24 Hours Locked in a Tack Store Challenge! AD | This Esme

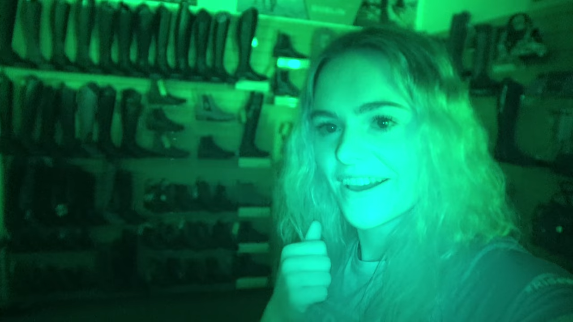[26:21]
bit of a wander around the shop in the dark this is quite cool i feel like i'm gonna like spot some ghosts or something i don't know yeah it's quite fun going for a little explore i was walking along the face of the person here i was like oh my gosh is there someone here and then i realized it's just the face of the
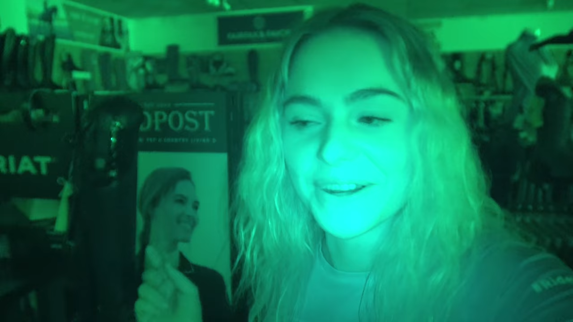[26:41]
model okay i i should really go to sleep now all right guys everyone has gone on the vlog camera i've actually just quickly gone down and got myself a little midnight snack